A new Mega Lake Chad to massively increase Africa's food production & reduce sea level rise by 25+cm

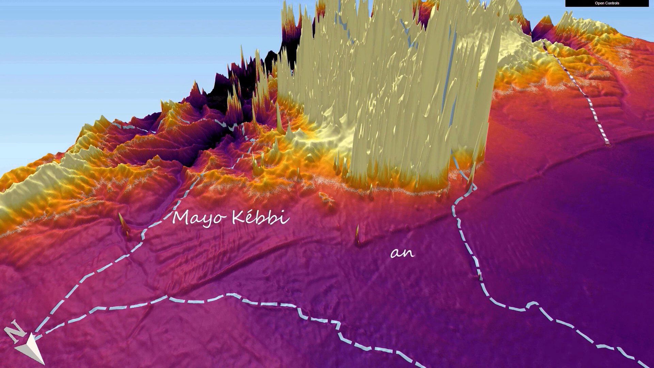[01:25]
This overflow fixed the level of the lake for a long time. Leaving a shoreline that is still visible at 321 meters above sea level. To the northwest of this outlet. There may have been another one at 367 meters. It cuts through a crest currently at 415 to 428 meters. Is this eroded crest an indication for the maximum water level?
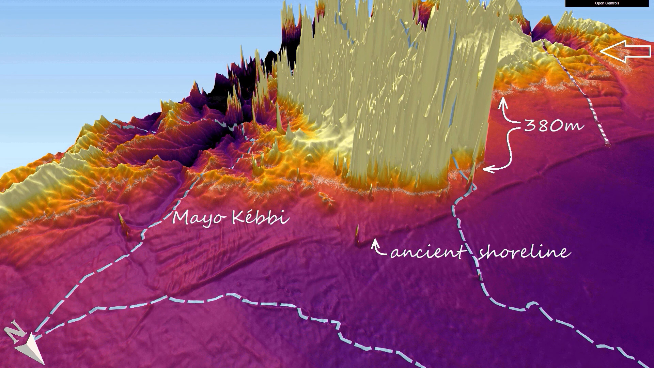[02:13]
That would mean the mountains near May Okabe have eroded far more. Perhaps because it was so exposed to the prevailing winds from the northeast. Whatever the reason. What if we put a dam in the May Okabe and a smaller one in the other?
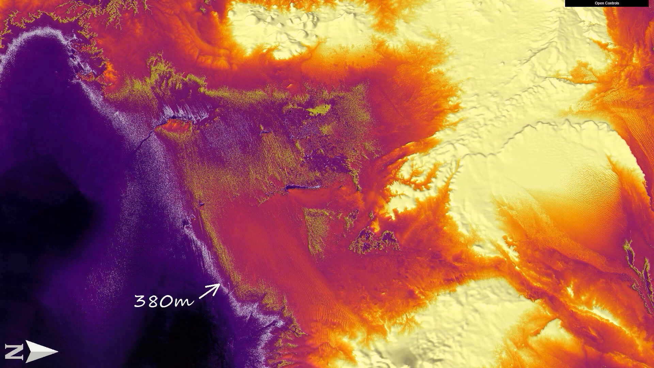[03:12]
A water table is not a sharp separation between wet sand and the dry sand above. Many meters above this level the sand will be humid. The area of 0 to plus 50 meters above the water table. Which is 170,000 square kilometer. Will be suitable to grow plants varying from rice to deep rooted trees. Year after year. Year after year.
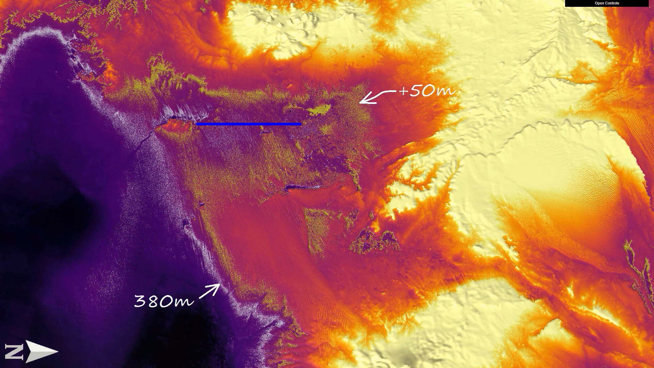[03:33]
A network of channels could be expanded to improve irrigation and expand the agricultural area. In addition.
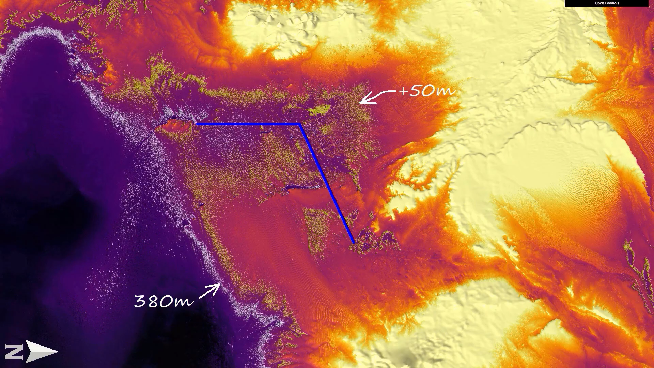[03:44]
There is also a vast area from 0 to plus 50 meters.
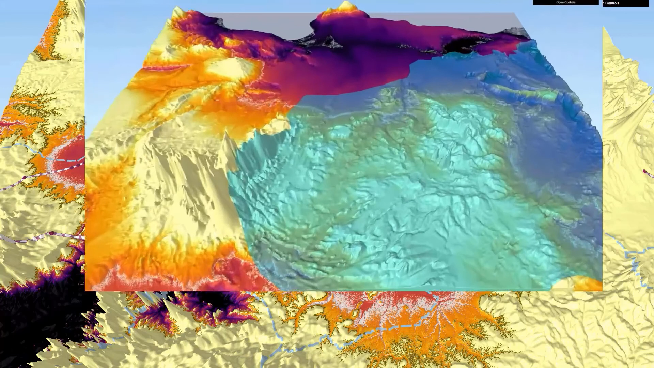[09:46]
It is the largest in the world with an area of over 2 million square kilometers in northeastern Chad. Libya. Egypt and Sudan. The Dry Katara depression in northwestern Egypt cuts through its sandstone layers.
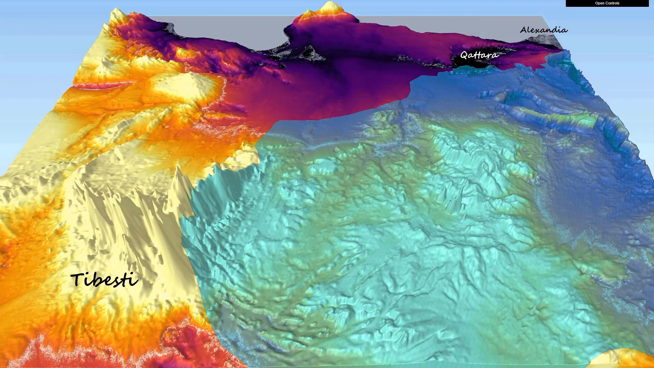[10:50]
And the Katara lake itself 3,250 cubic kilometer of water. Perhaps there are subsurface cracks in the rocks. At the location where Mega Lake Chad and the aquifer touch.
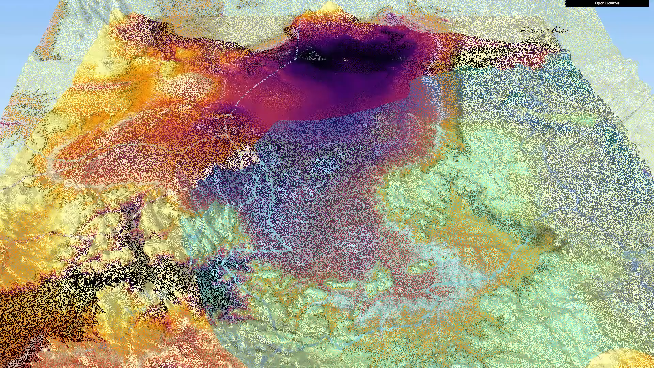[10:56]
It would explain how Katara lake once could have existed. But when pipes like those of Libya's great man-made river project are used to transport the water. Going from 380 meters to
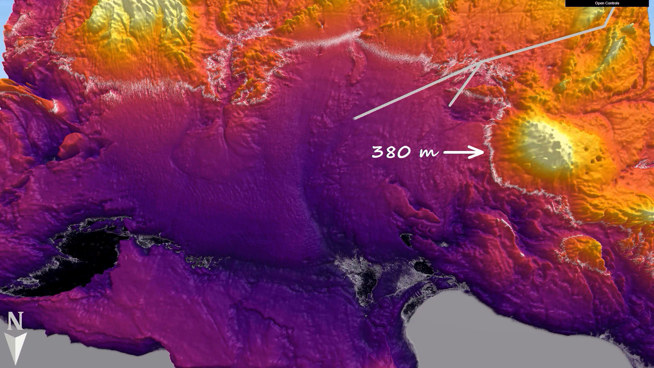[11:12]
the Katara depression it can be used to produce electricity. And from Katara it too will seep into the aquifer. In the west of Libya there is the northwest Sahara aquifer system. Which is over 1 million square kilometer in size and extends to Algeria and Tunisia.
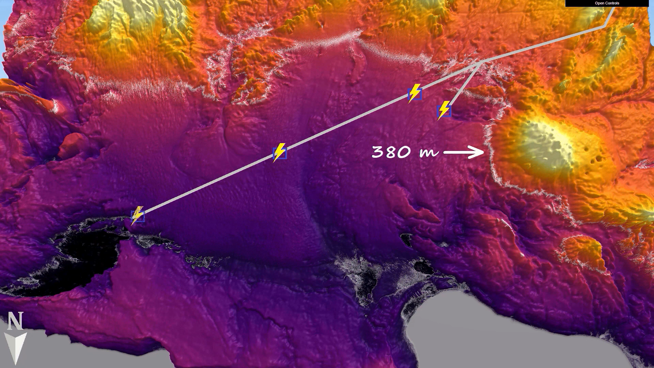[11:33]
And perhaps from there to another aquifer system that is in Algeria. Mali and Mauritania.